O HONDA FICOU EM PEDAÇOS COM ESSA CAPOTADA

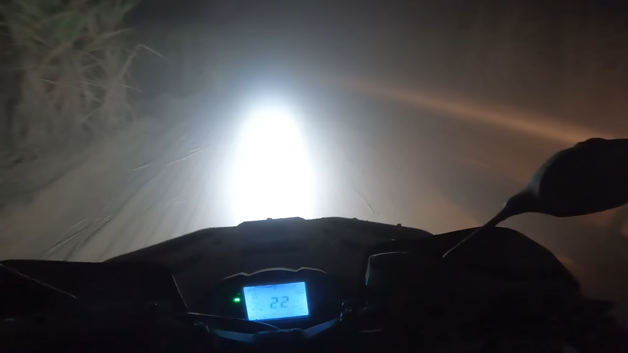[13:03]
Tô aqui o último aqui, ó. Nós dois. Não dá pra ver. No farol, até parece que dá pra ver, mas não dá pra ver de 5 metros da frente.
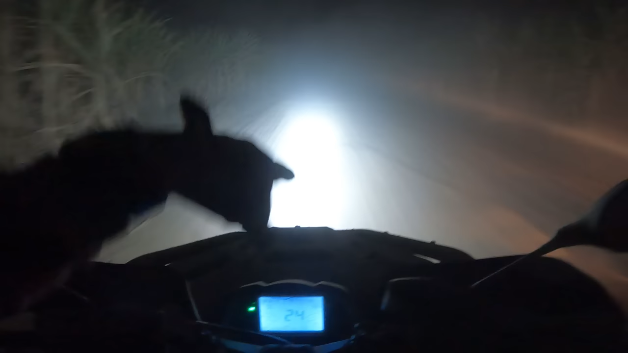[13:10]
Impressionante, velho. Poeira, a turma tá lá na frente já. Surreal isso aqui, velho.
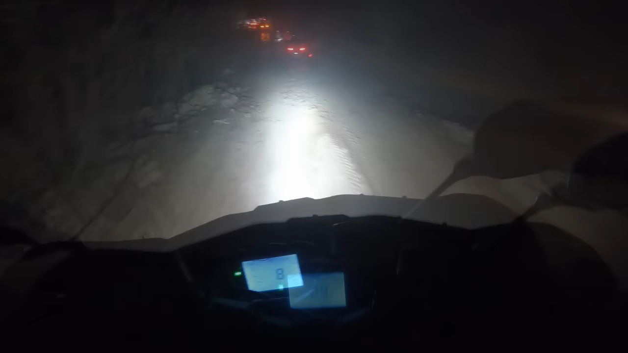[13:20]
Eita, depois de um poeirão desse aí, pegar uma agulha aqui agora.
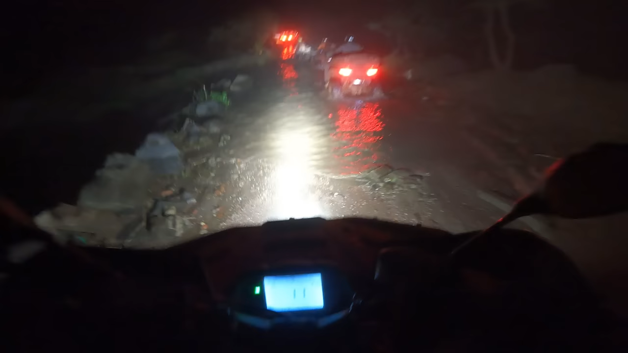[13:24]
Bicho, não dá pra ver nada, nada, nada, nada.